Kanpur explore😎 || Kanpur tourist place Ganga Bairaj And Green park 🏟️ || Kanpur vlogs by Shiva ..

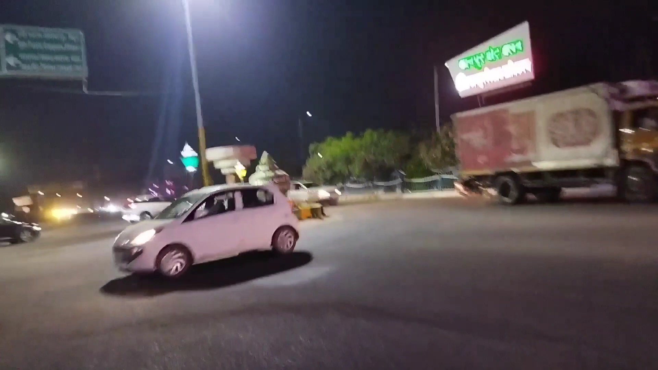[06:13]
और यही चौदरा है यहां से गंगा बैराज के रोड जाती है और कानपूर इस्टेशन के रोड जाती है जो सिधे कानपूर इस्टेशन के रोड जाएंगी
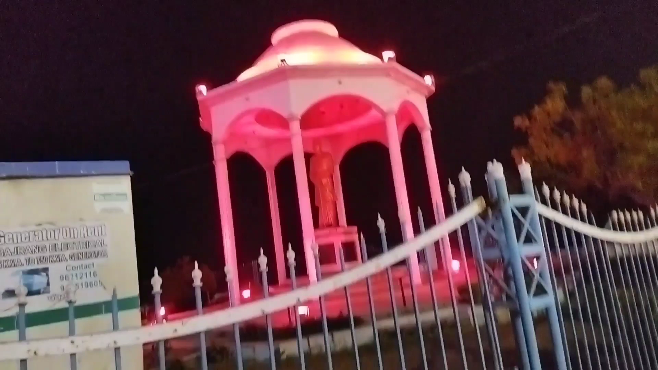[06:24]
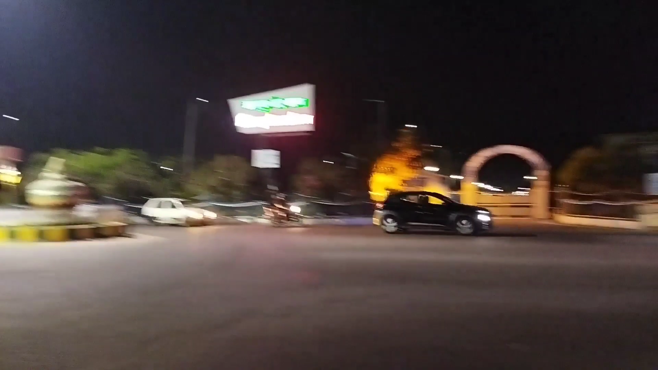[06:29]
और यहां से गंगा बैराज के रोड तो अभी मैंने आपको गंगा बैराज